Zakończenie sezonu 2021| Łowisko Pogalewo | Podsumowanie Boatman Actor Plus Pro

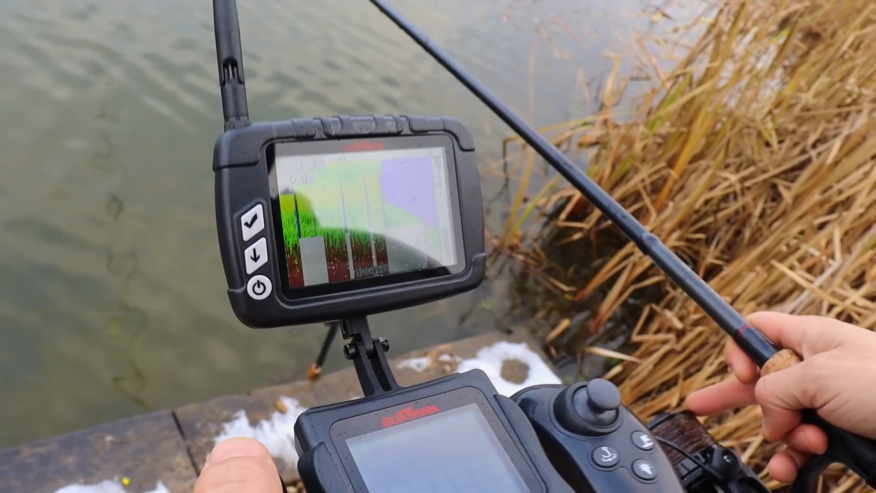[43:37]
2,5, 2,60. Bartas chciał to na końcu tego spadku, żeby mu to postawić w miarę blisko.